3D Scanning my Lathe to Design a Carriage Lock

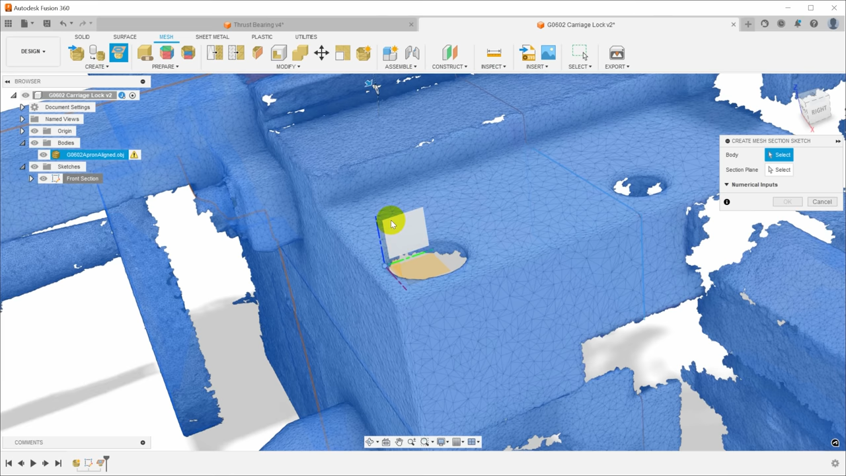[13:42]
I'll choose the, in this case, the YZ plane, and we'll push a plane back from that and get a section line there and do exactly the same thing,
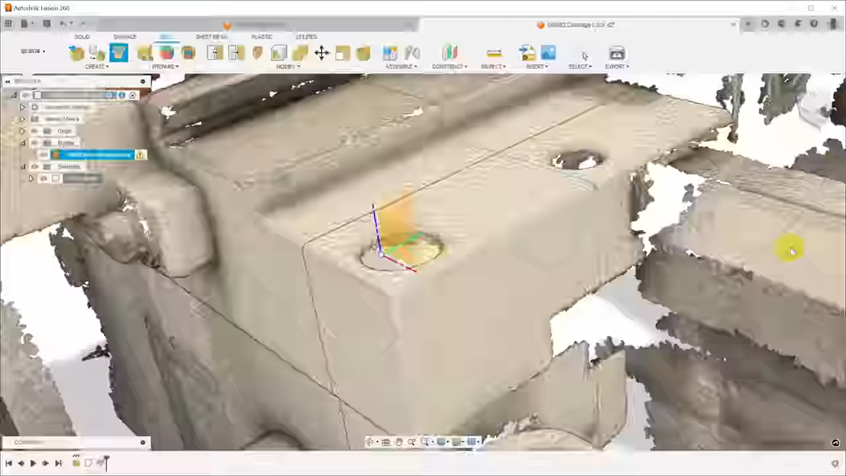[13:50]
fit a little bit of geometry to that line.
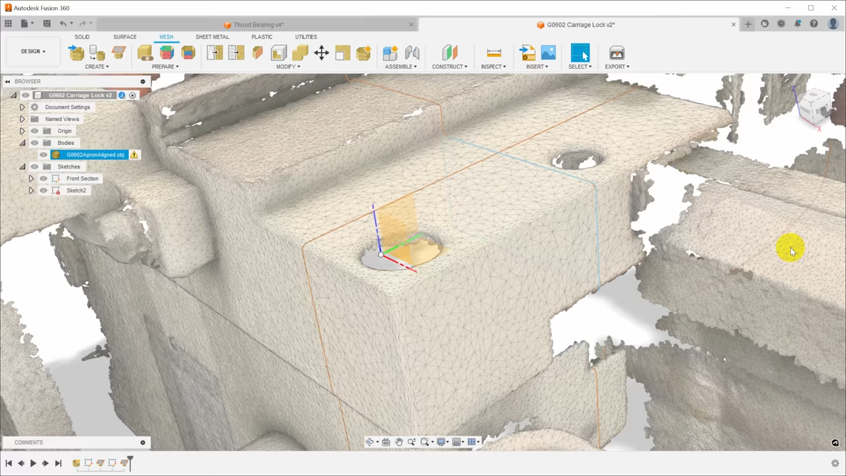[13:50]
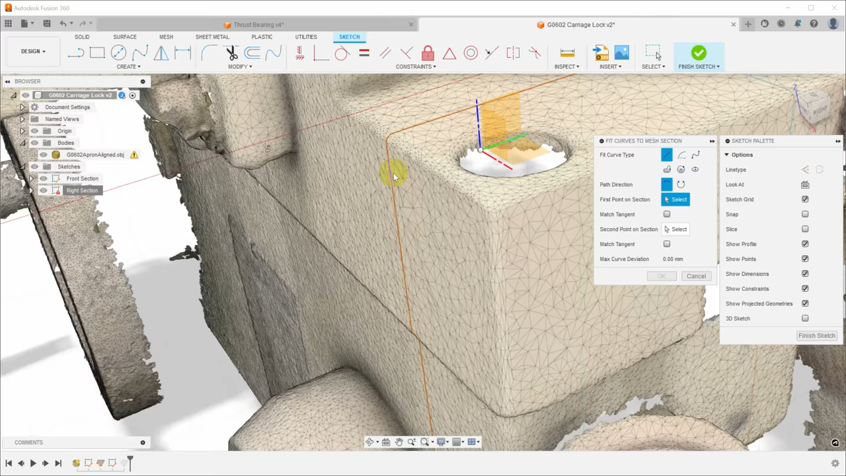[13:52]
So in this case, I just need a line on the front, and that is all I'm going to need.
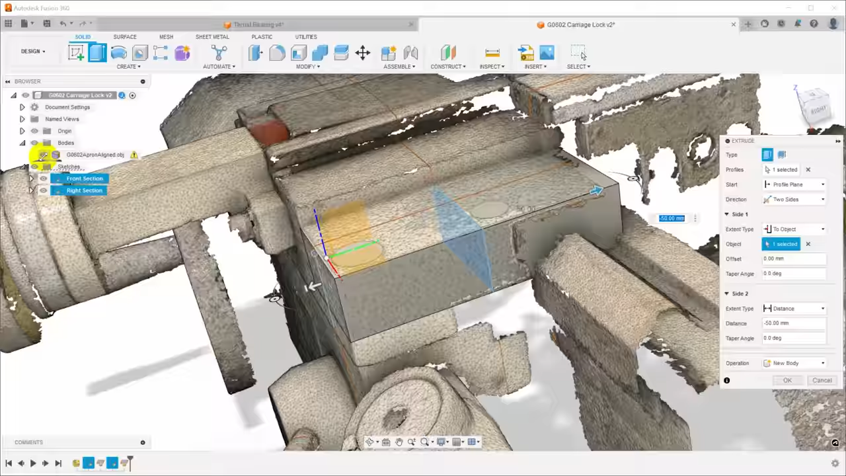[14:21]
If we turn the mesh back on, we can see kind of how that lines up, and this aligns pretty well,
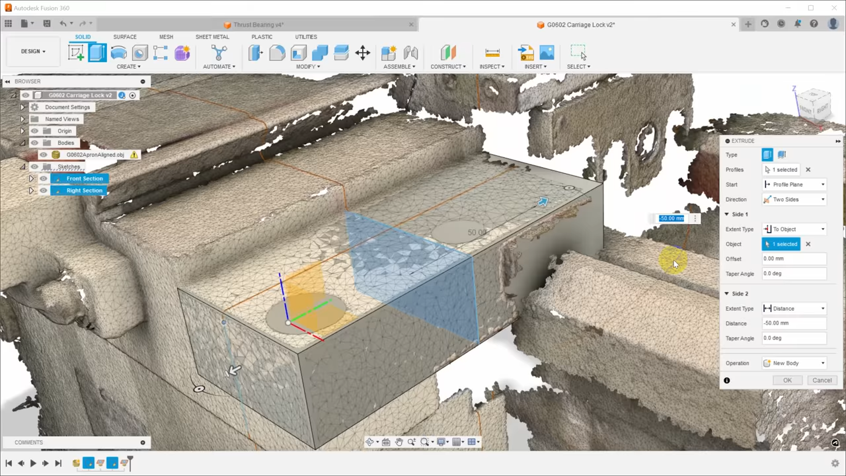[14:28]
and this will give me something that I can use to model against that part of the scan on the lathe.
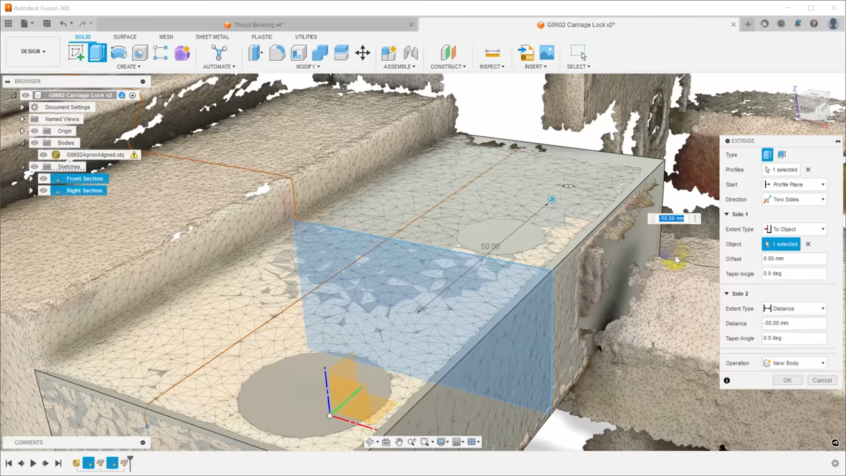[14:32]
You can't really model against the scan data, but you can create geometry underneath it that you can use for modeling.
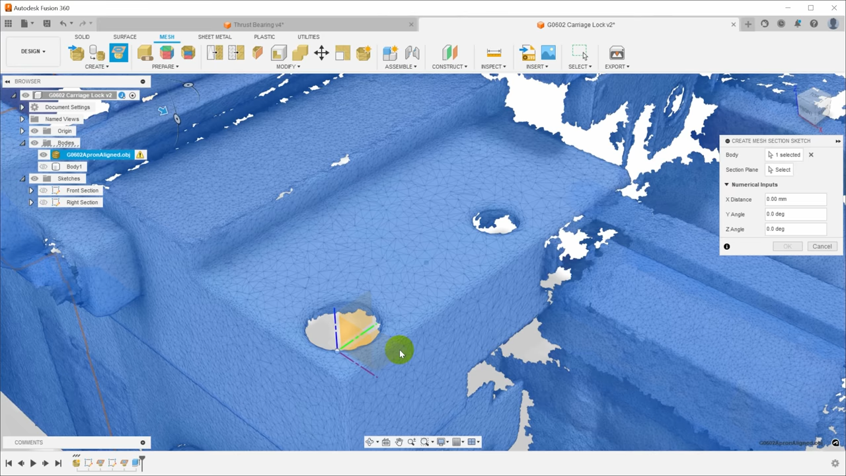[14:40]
To locate the hole, I'm going to do the same thing here.
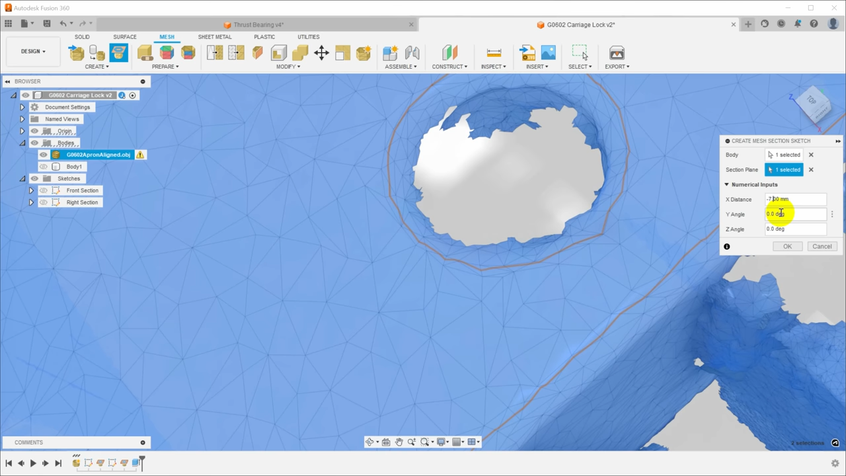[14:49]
I'm going to offset a plane from the XY and get a section that goes around this hole. I don't have a lot of geometry down here, so I'm just catching the very top rim of that hole.
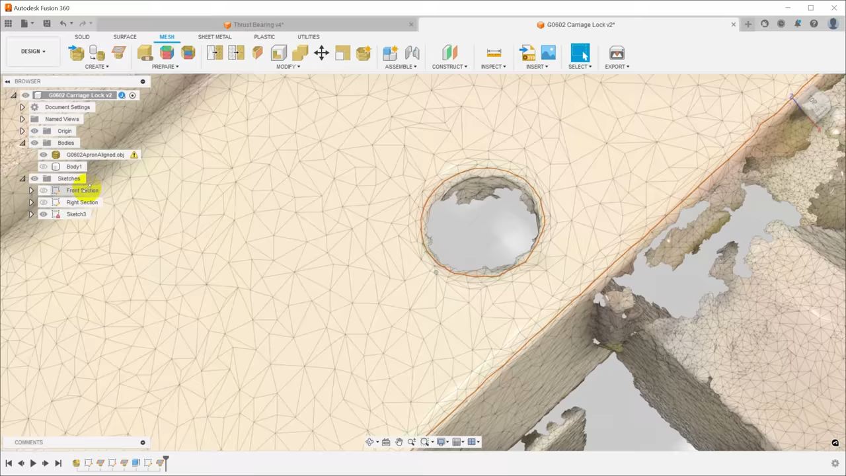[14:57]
I'll edit this sketch and go in, and this time I'll fit a circle to it.
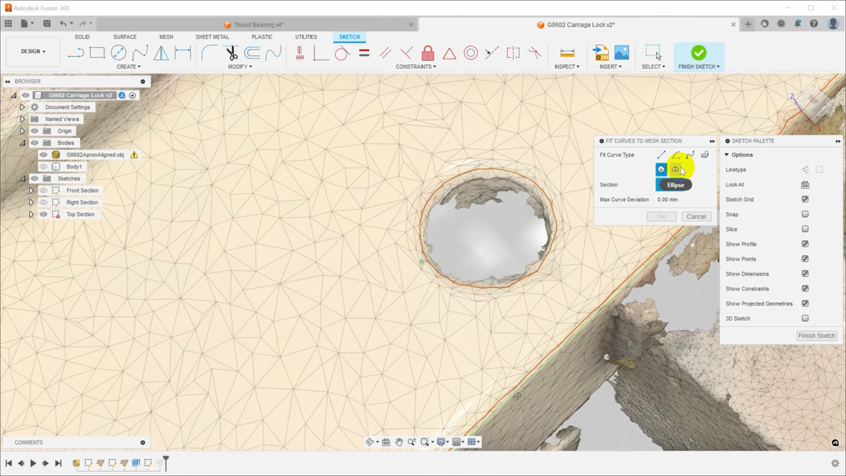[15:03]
I'll select this, and the system will automatically do a best fit of the circle. You can see it's showing an error of 0.158 millimeters.
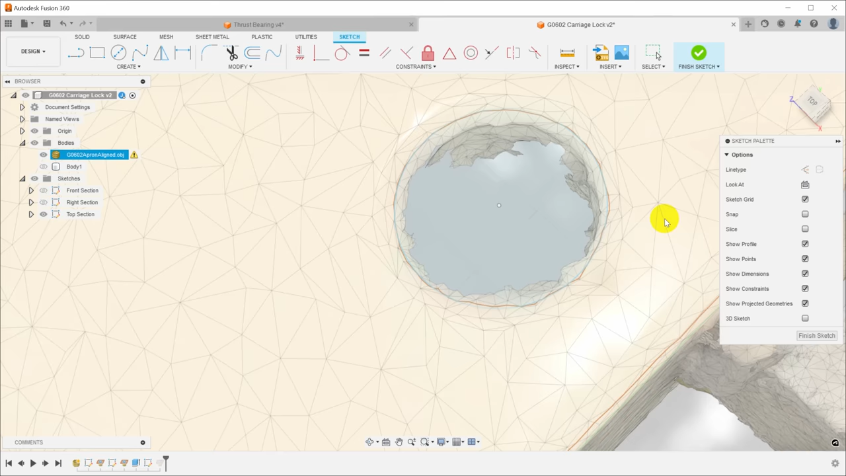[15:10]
That's close enough, and now I have the location of that hole.
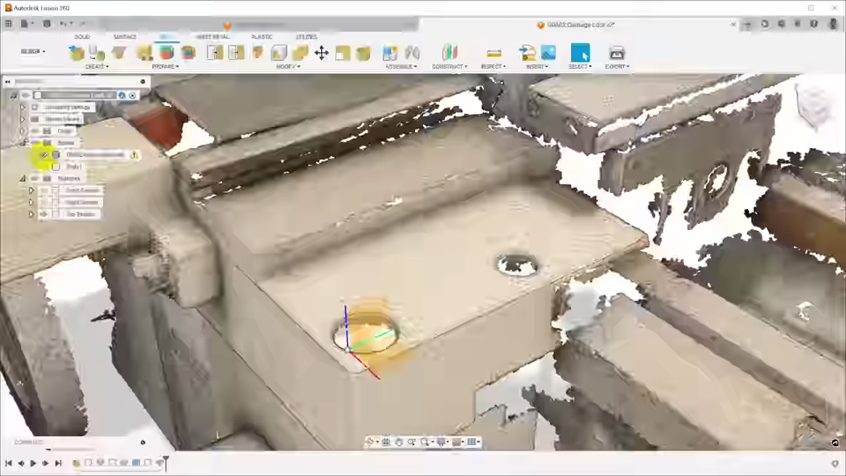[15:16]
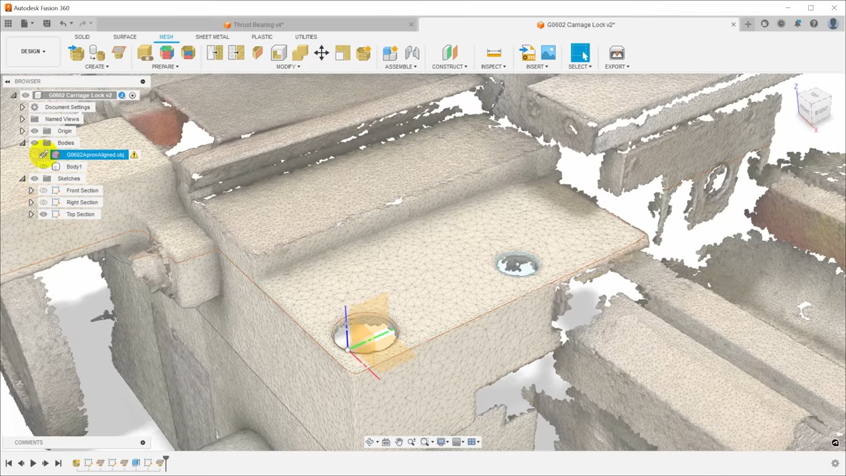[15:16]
So now we'll turn off the mesh, come in here, look at this body, create a sketch on the top.